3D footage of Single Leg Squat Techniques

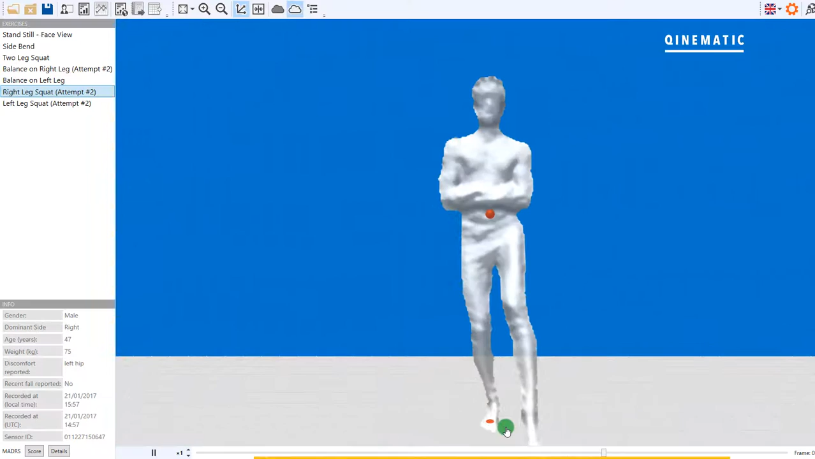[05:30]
Once again if we observe in the movement laboratory the position of the knee there's a little bit of external rotation there
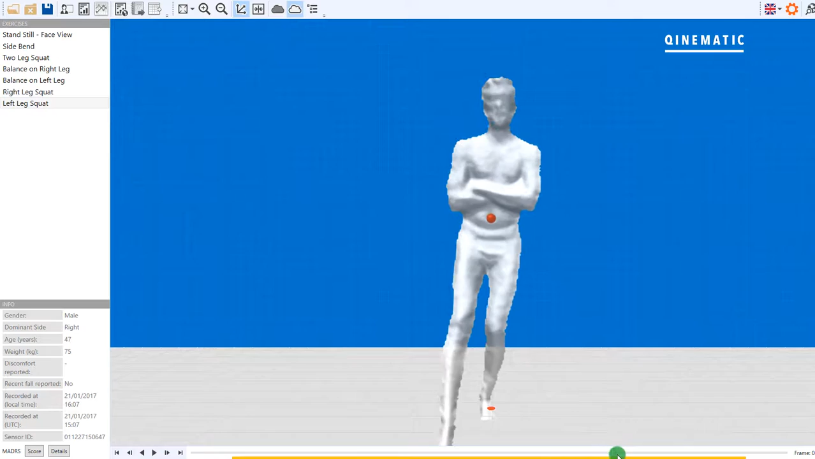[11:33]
let's look at this action from above
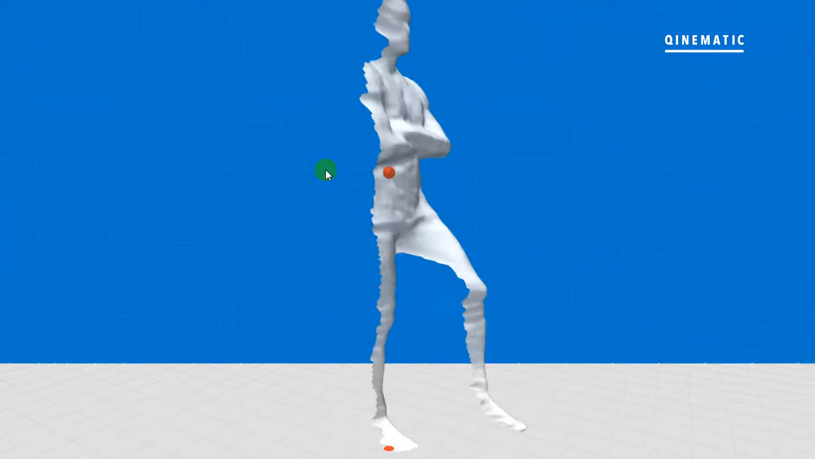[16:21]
as do the shoulders let's take an oblique view just make it a little bit more obvious that this hip is going forwards and that shoulder is going forwards